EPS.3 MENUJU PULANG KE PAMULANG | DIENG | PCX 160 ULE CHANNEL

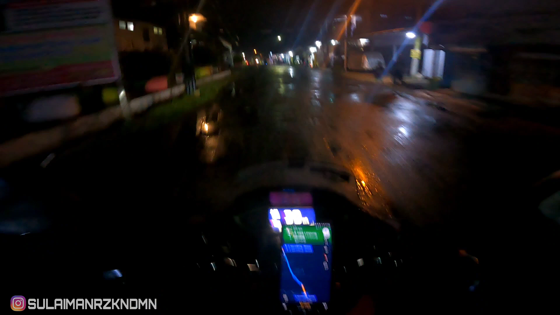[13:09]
Update pribadi ini udah mau masuk Batang, ternyata kayak habis hujan deras banget, jalan basah banget dari tadi. Tapi masih untungnya lagi dari kemarin kita ketemu kayak gini doang nih, bekas hujan ya, Bu.
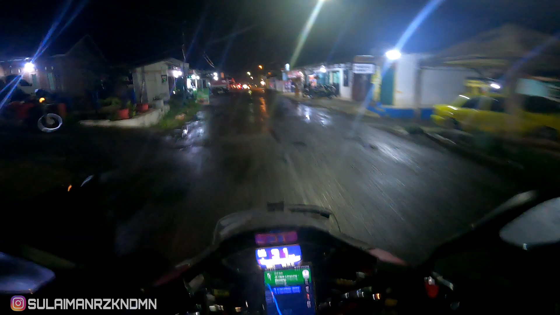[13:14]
Kalau gak dikenal hujan ya, alhamdulillah lah, gak repot. Oke, update udah masuk ke jalan raya apa nih, Batang nih.
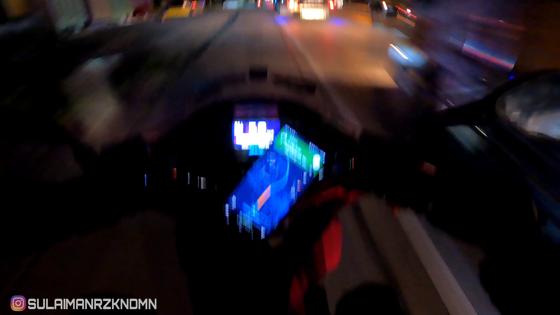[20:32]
lampu merah macetnya, Bu. Kanan. Anjir, anginnya berat banget.